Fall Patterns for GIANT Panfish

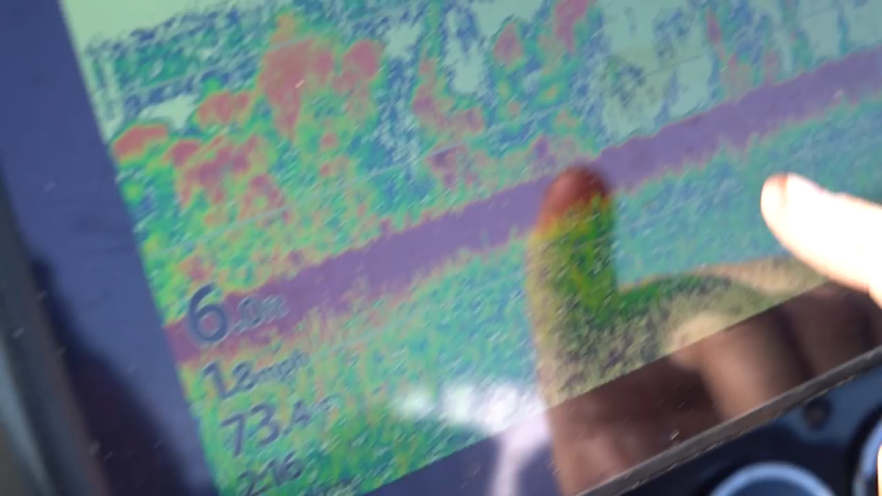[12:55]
So this is the weed line right here. We're getting on the edge of the weeds.
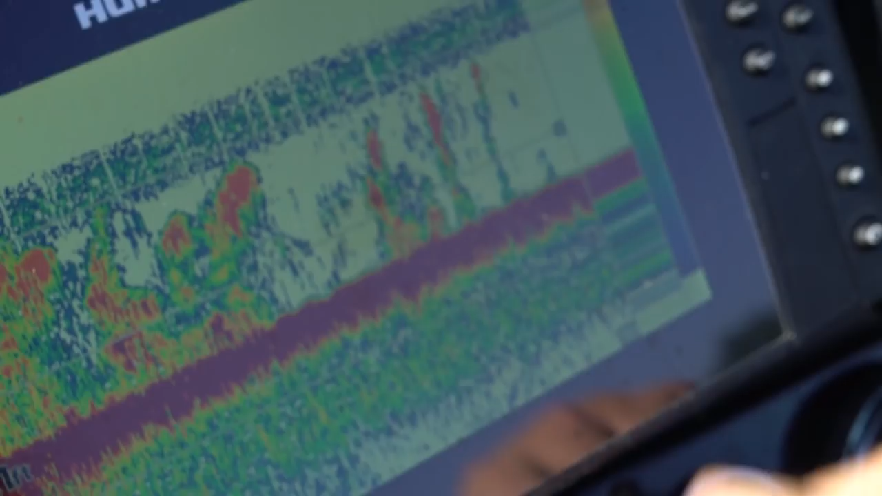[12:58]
Okay. And what I do, it just saves you so you don't have to throw an anchor in the water.